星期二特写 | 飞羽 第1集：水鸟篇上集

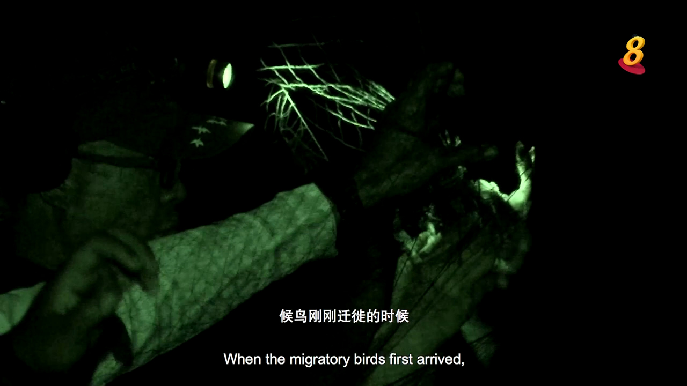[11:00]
候鸟刚刚迁徙的时候，或许没有注意到湿地上架设了好些网，科研人员抓到鸟类的数量会比较多。
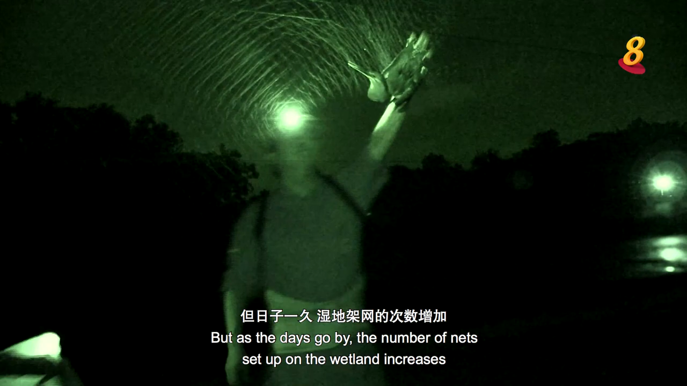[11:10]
但日子一久，湿地架网的次数增加，候鸟也学乖了，